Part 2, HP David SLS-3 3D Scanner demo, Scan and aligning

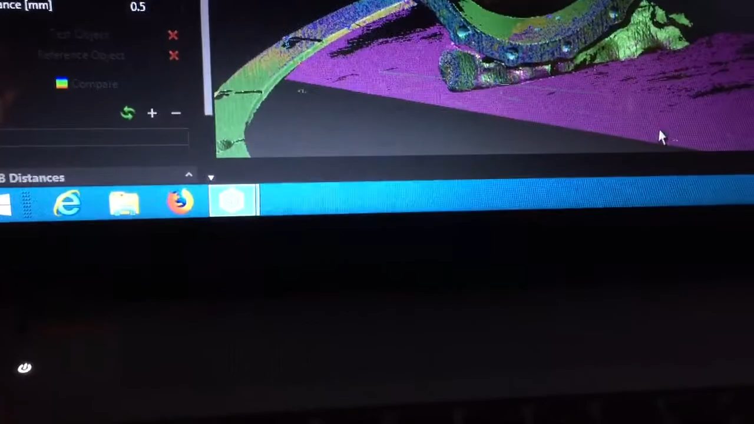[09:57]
oh there it is the lines behind there I screwed up but I'm not going to redo this
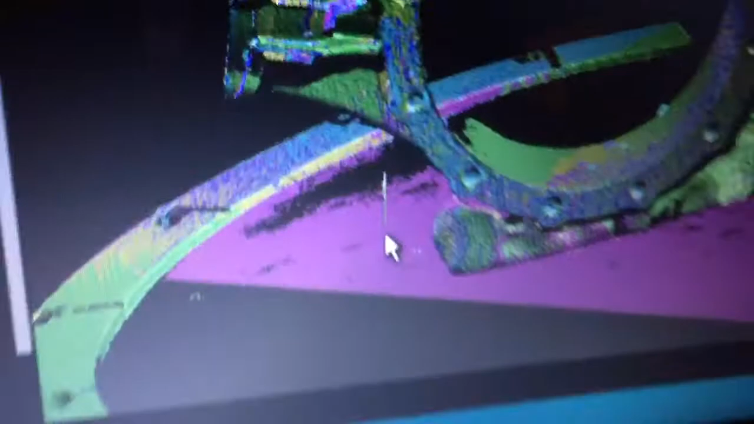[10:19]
the dot we can click a dot there we can click a dot over here we can click a dot
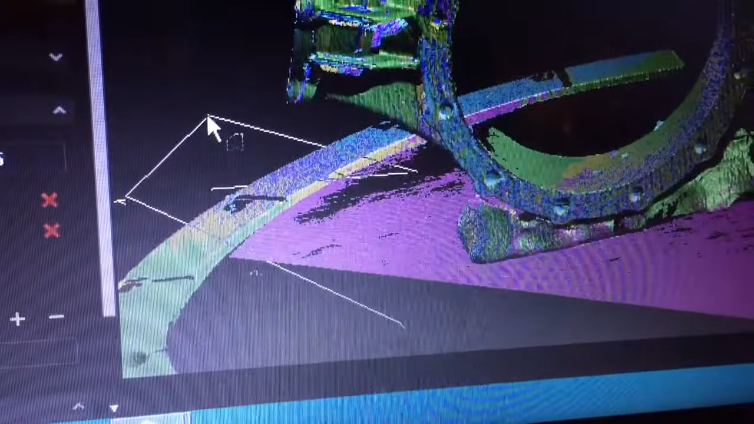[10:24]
there now I'm going to right click and it will select the area that you've surrounded
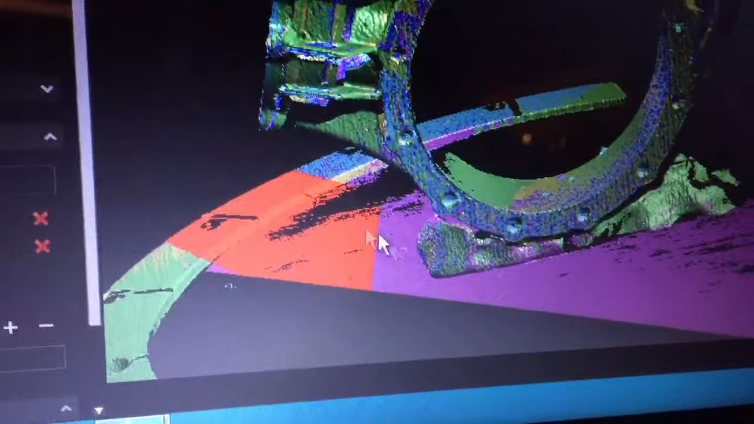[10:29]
anything that's red is going to get deleted from the scan
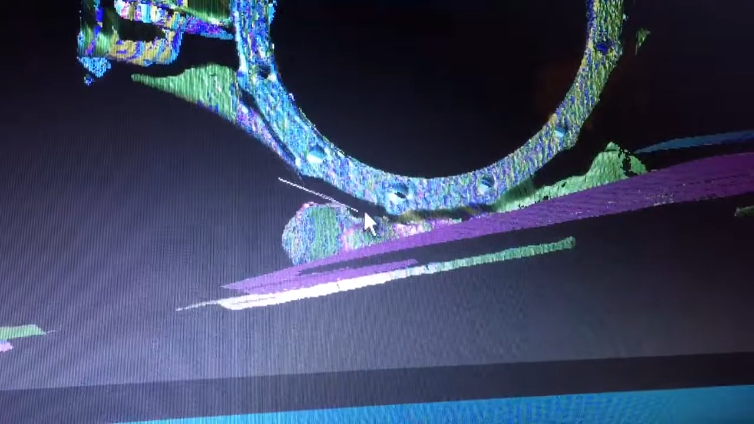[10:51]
click you can you can just pretty much draw a line around things and for time saving I'm just going to go down here
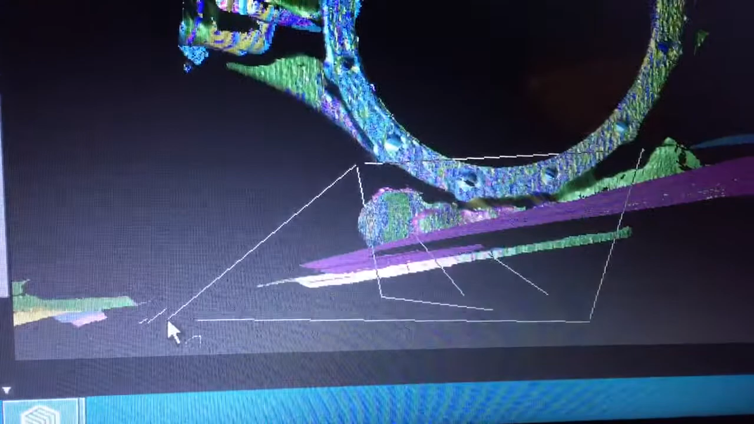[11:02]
go down here right click that area is going to turn red and we're going to get rid of it
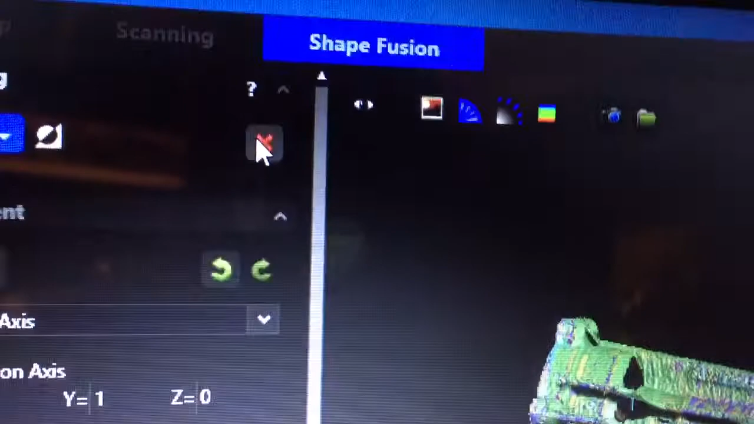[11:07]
now really if you screw up and
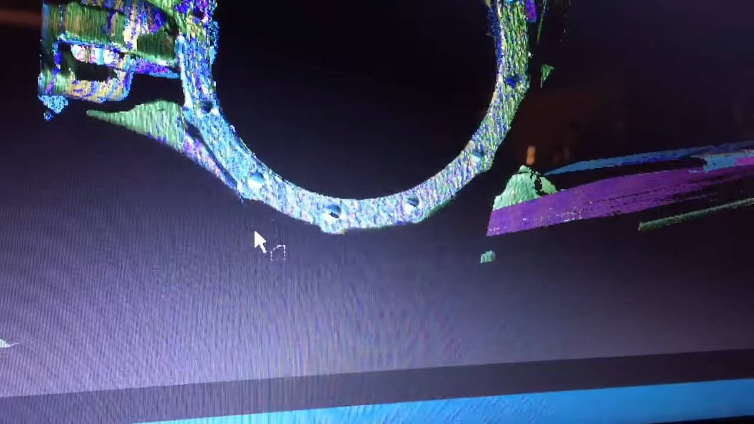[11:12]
cut something off here let's say you cut off part of the part itself
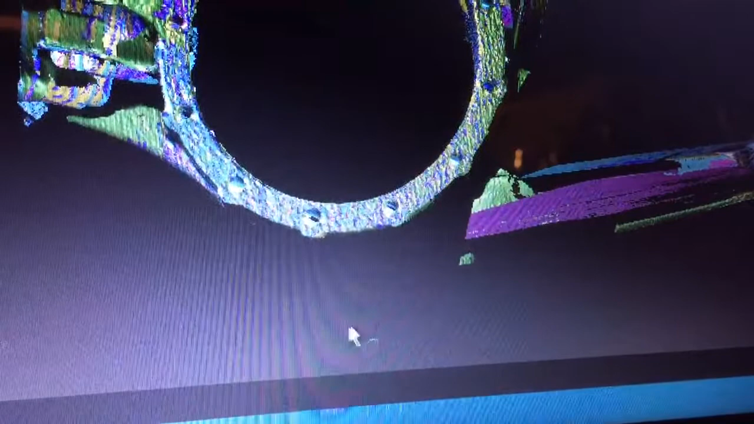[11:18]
I messed up again I'm going to have to end the video here
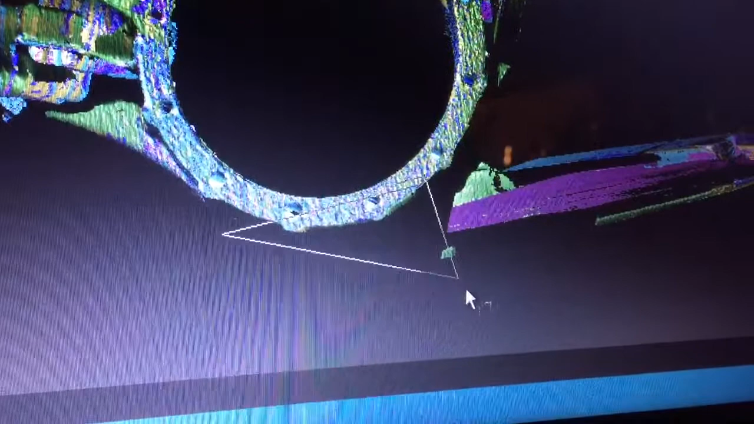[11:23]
let's say you cut off part of the part in this triangulation here and you did it and you got rid of it
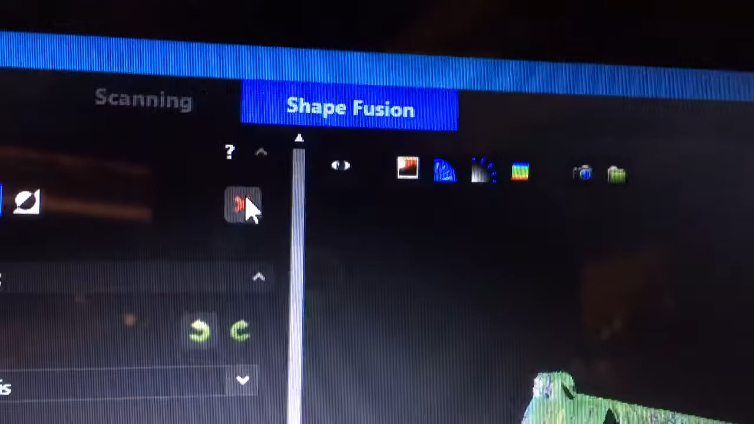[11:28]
no big deal at all because I'm going to be turning this
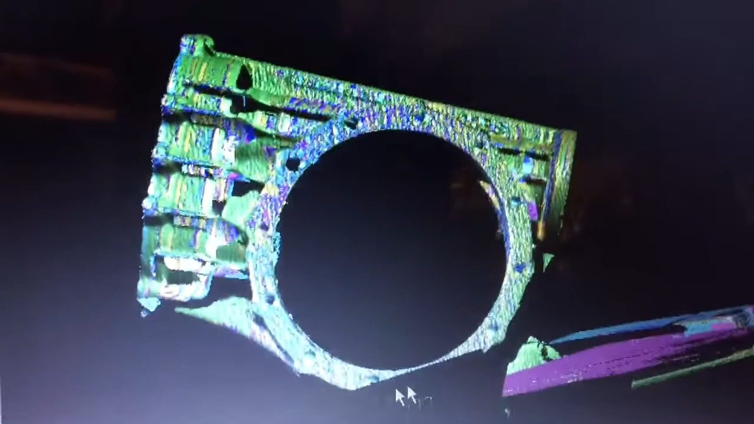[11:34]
part around I'm going to be repositioning this part over here to get the
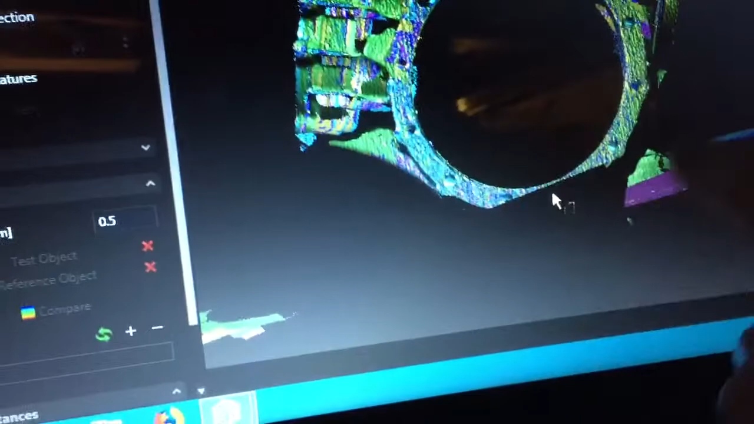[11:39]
detail on this side and it will just get added back in
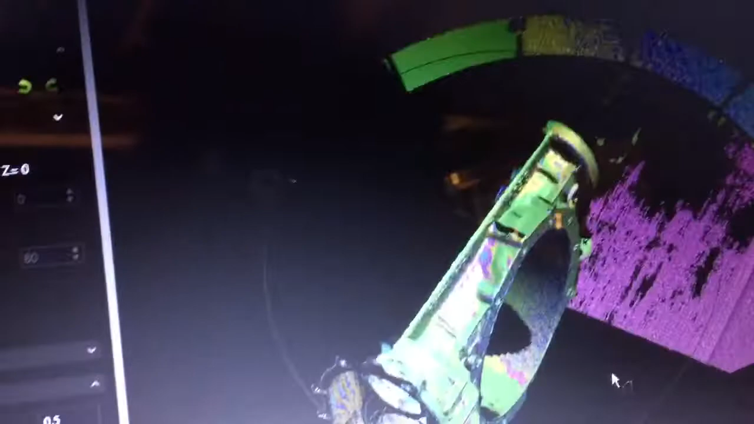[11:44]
so there you go I'll put a picture of the finished scan in the ad